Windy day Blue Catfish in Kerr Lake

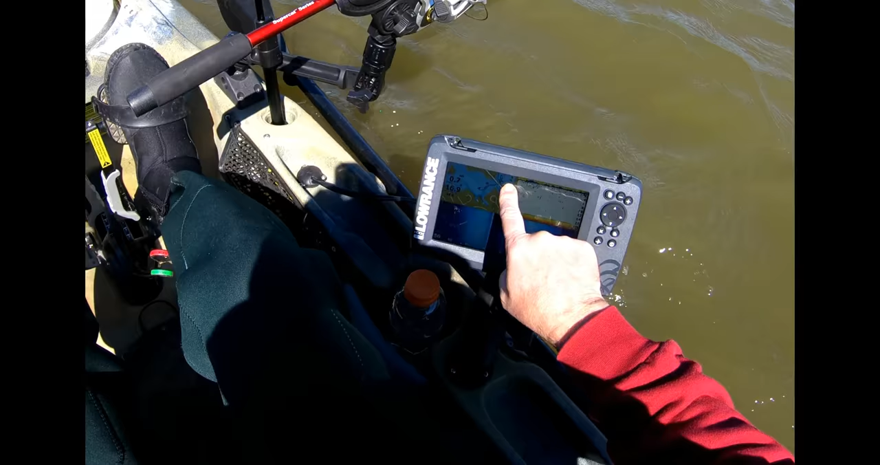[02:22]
it out over there at the launch I went down to the bridge and back up this way and drifted down toward the bridge didn't catch anything so I came on down